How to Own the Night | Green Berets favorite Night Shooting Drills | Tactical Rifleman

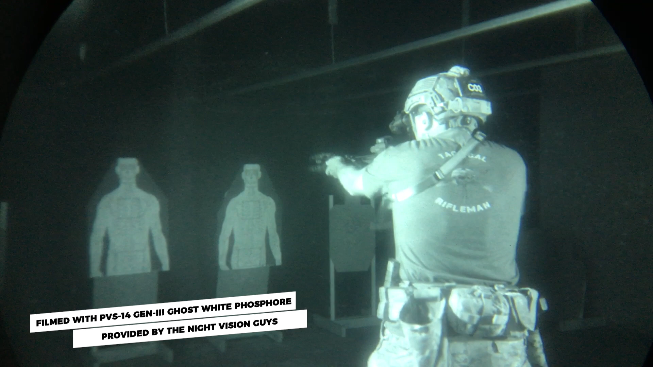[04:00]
high ready bring it out or whether you're doing it from the low
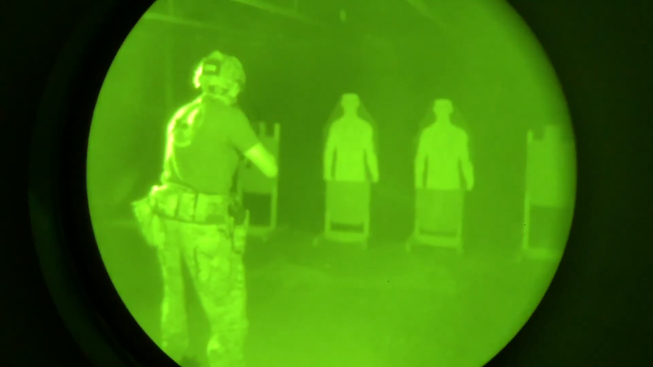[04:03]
ready anchored in the shoulder bring it up
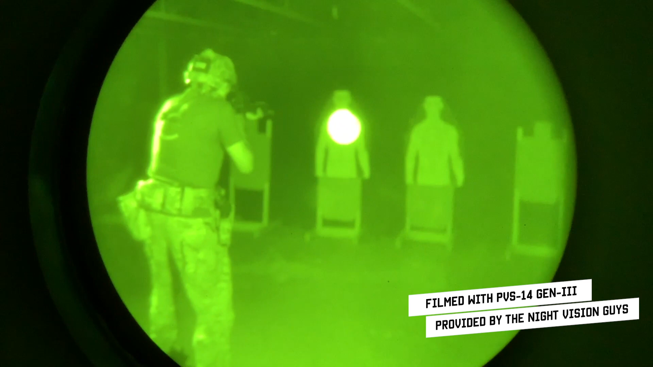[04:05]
all right you're still aiming the same place
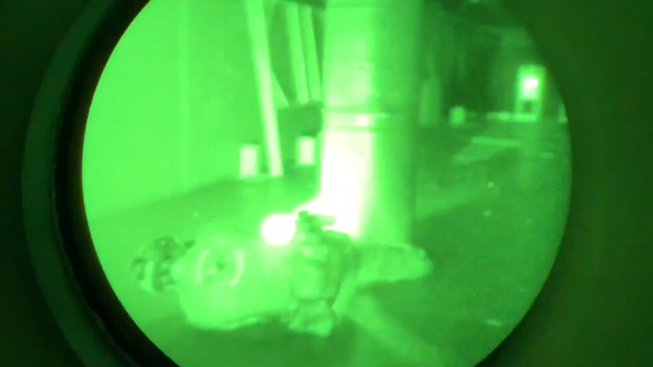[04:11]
zone i want you to blow that heart out of the back of the guy's chest
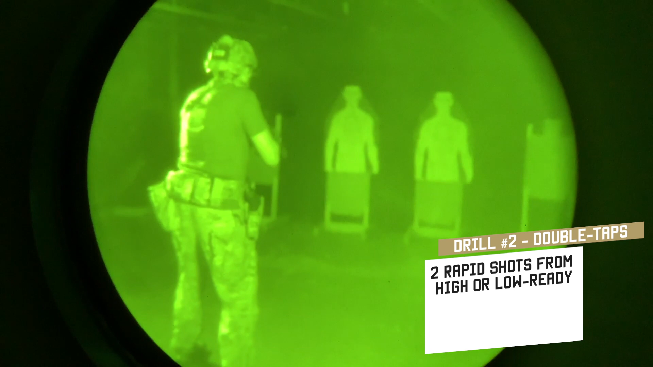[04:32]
right now again follow through everything stays the same just like we did during the day
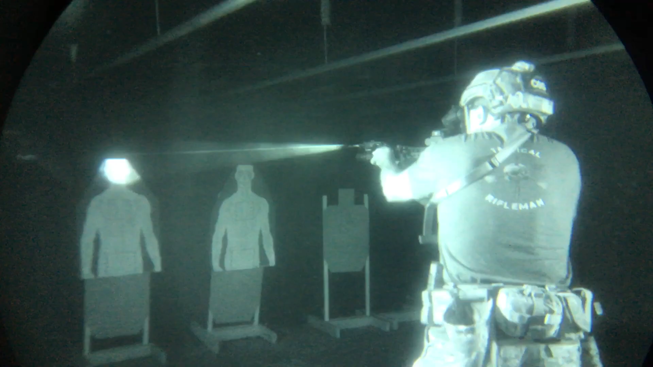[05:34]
on it and drive it up to the target all right get on the
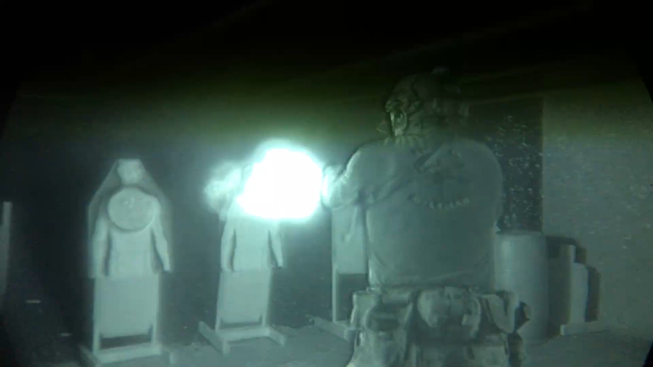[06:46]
uh chest to the chest up to the t-bot up to the other if you miss follow through
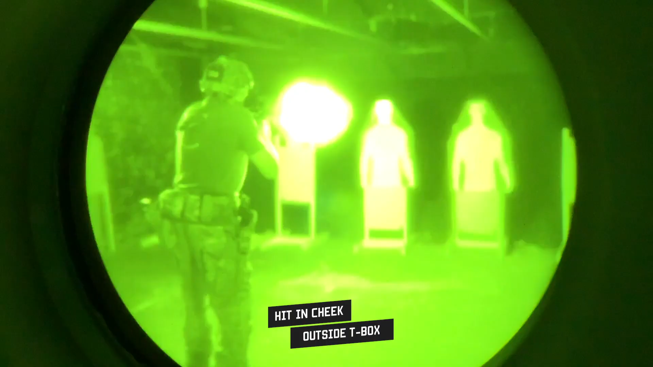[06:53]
the guy again all right follow through my targets are down what do you do if your rifle shits the bed on you if that gun dies
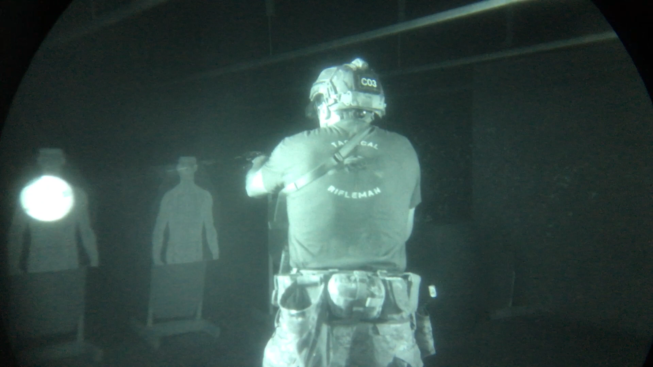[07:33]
right it just hit the bed on this first guy i'm going to transition to my next guy i'm going to white light